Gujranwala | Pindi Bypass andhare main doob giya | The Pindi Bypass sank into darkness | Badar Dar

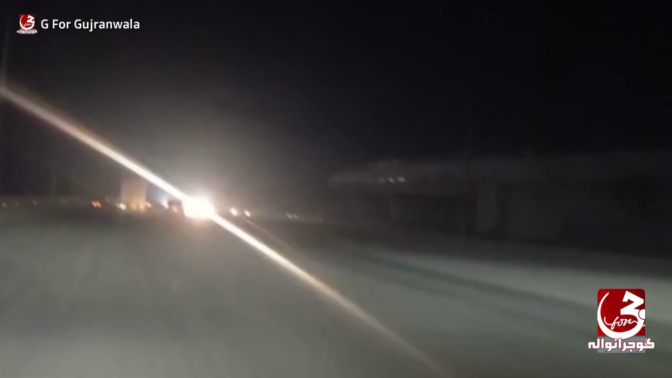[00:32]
لائٹس جو ہے وہ انسٹال تو ہیں لیکن وہ چلائی نہیں گئی جس کی وجہ سے کافی یہاں پر جو ہے وہ حادثات بھی ہوتے ہیں ویسے تو یہ بریج جو ہے جب بھی گجرنوالا کا نام لیا جا رہا ہے تو اس کی فوٹو سوشل میڈیا ہو مینسٹری میڈیا ہو وہ سامنے آتی ہے لیکن جو اس کی حالت ظاہر ہے وہ آپ کے سامنے ہیں یہ آپ سیدھا شہر کی طرف جائیں
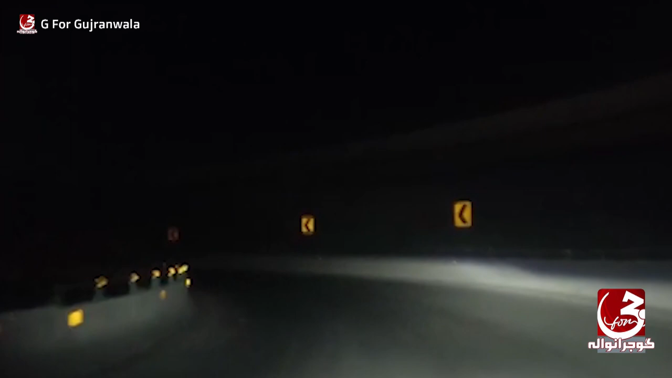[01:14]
قسم کی جو لائٹ ہے وہ نہیں لگائی گئی اور آپ کو پتا ہے چونکہ ہمارے شہر میں وانوے کی بھی خلاف ورزی کافی کی جاتی ہے تو اسی اثناء میں سامنے سے بھی اگر کوئی مرد مجاہد آ جائے تو ایسے میں وہ نظر نہیں آئے گا اور اس سے حادثہ پیش آ سکتا ہے یہ آپ دیکھ سکتے ہیں کہ ہم اسی جو بریج بائی پاس پر بریج واقع ہے اس کے نیچے سے گزر رہے ہیں تو یہ چونک جو ایک
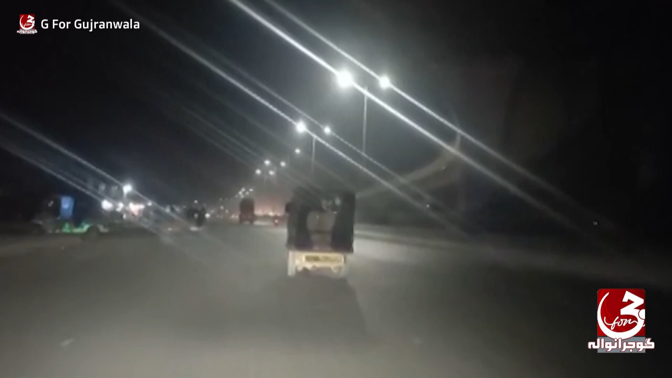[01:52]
یہ جو پولز لگے ہیں لائٹ کے ان پر ہمیں برکی کمکو میں جگمگاتے نظر آتے ہیں یہ آپ دیکھ سکتے ہیں اب میں یہ جو آلیم چونک کے جانب سے میں آ رہا ہوں تو اب میں یہ شہر کے کو جانے والا جو پول ہے میں اس پر چڑھوں گا لیکن آپ کو دائیں طرف جو لائٹس آن نظر تو آ رہی ہیں وہ دائیں جانب جو دونوں روڈز ہیں اسے تو وہ روشنی فراہم کر رہی ہیں جس کی وجہ سے